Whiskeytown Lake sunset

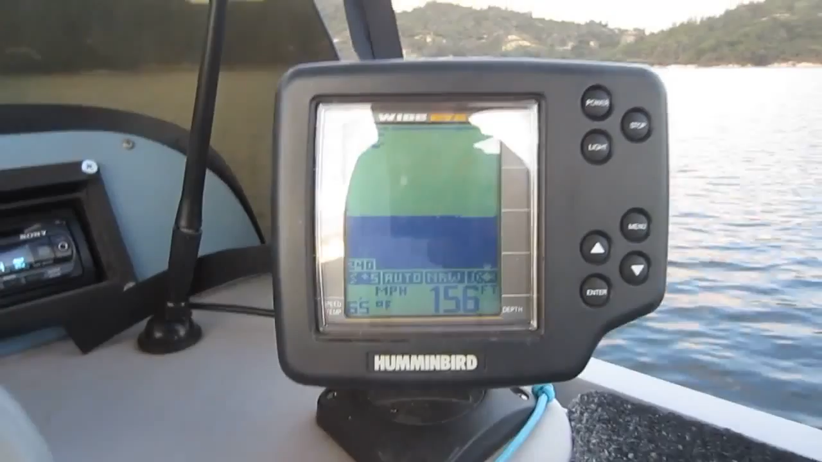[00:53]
On screen: depth 156 ft
The glare on this thing may keep you from seeing it, but the water is 156 feet deep, and it's 65, no, 50, yeah, 65 degrees the water is here.
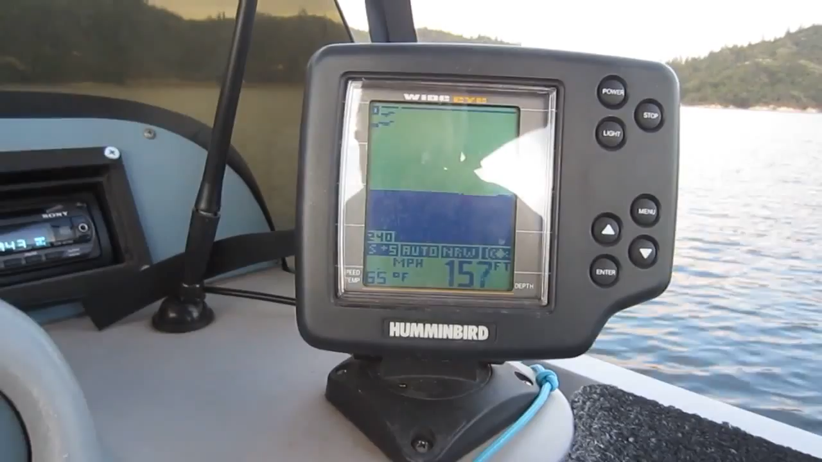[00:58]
On screen: depth 157 ft, water 65°F
It's a little too cold for swimming anymore.